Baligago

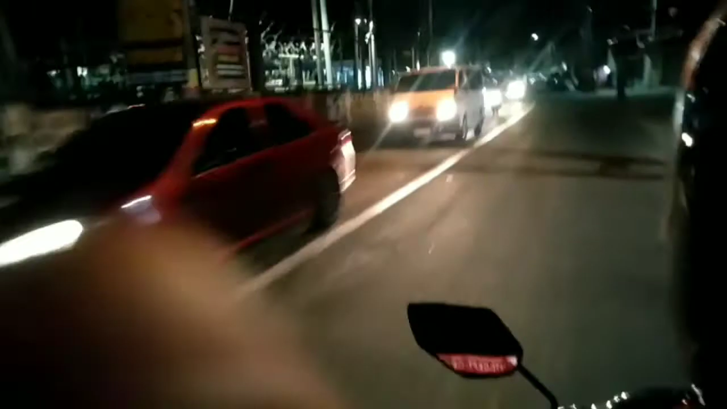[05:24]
Hop Hop Diret-diretso Diret-diretso na yung drive Gagaw Gagaw Diret-diretso Papatayin ko pa ni sel Buko kasi puno na yung memory Gagaw
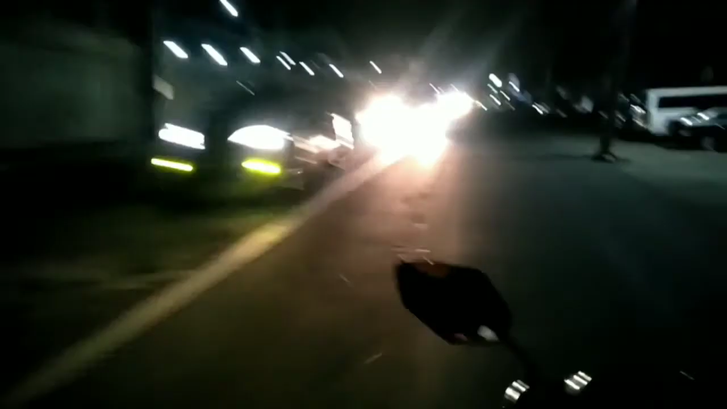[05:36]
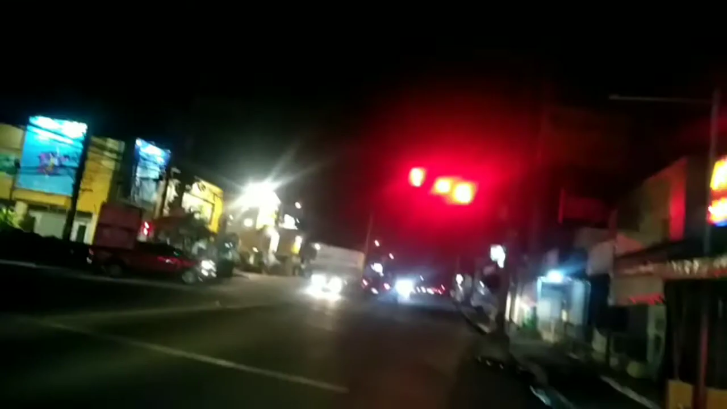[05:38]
Nakakabuisit lang mga boss Yung sa sobrang haba Ng stoplight Inabot ang 1110 Yung bilang ng stoplight Biglang mag-go-go 60 lang Kutang na Ano na Gagaw Go Go Go Go Go Go Gagaw Kutang na yung koche Ang tulid Gagaw Kutang na Ang tulid Nandito kami sa Santa Rosa Walter Mart Malibago
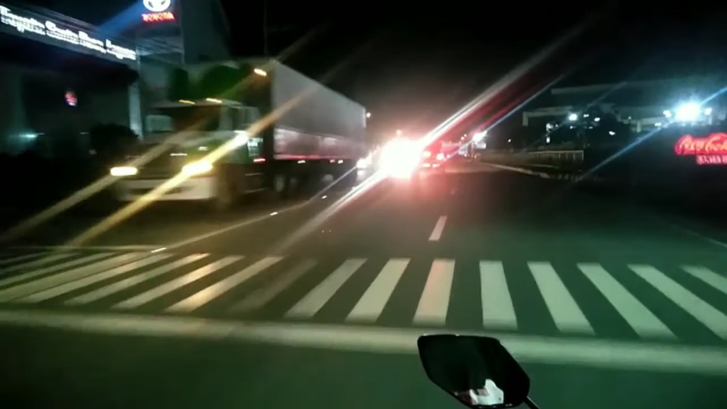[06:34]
the sound Mga boss Putang na Yung koche Putang na Putang na Yung coca-cola Ano ba yan May tumatawid yung track Maggera diretsyo tayo Gagaw Gagaw Maggera diretsyo Ang takbo
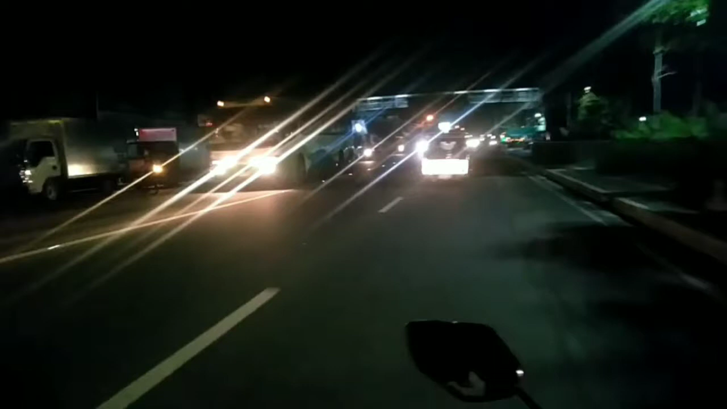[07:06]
Putang na Yung owner Romo Birtek Putang na Baka mamaya Lumikong Napakaliwa Pakanan yan Gago
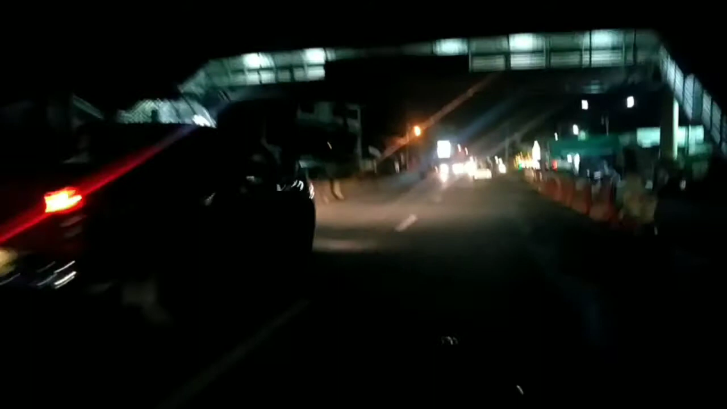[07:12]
Ang putang Natulid Big up Ang tulid Natakbo Ito pa Ito Ito Ito Taktong na yung Nakakotche Bios Bios Bios Bios Putang na Ito pa yun Nakabas Gago Tagin na nyo Late na Kayo Gago Baskob Ito pa May goche Pang Mabirtek Bakyaw Ito
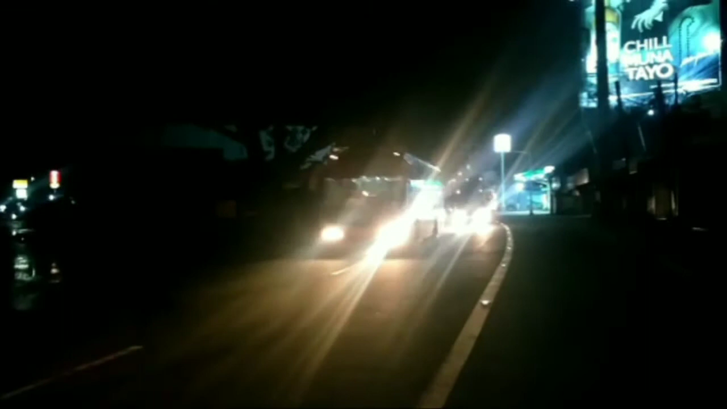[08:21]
Gago Putang Natatawid Ito Pangina Isapa Itong Drak Natataw Ha Ito Pagtumain Itong Bus Bakyo Butang Inan Yung Bus Ano Ano Gago Yoh Tara Diretso Diretso Diretso Diretso Diretso Diretso Diretso